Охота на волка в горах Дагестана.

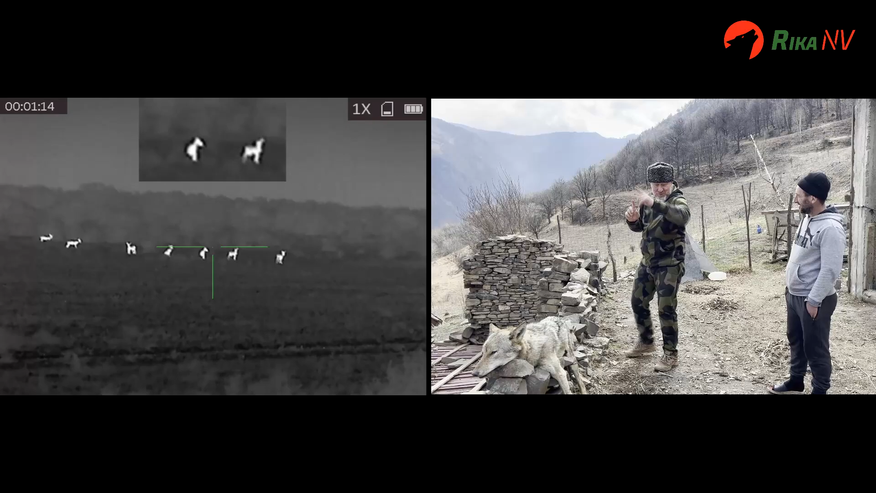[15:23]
Сбоку он стоял. Это поле было. Ну поле, засаде было. Раз, пришла одна. Он стал изучать второй приход, изучает. Раз, сцеляли. И выстрел.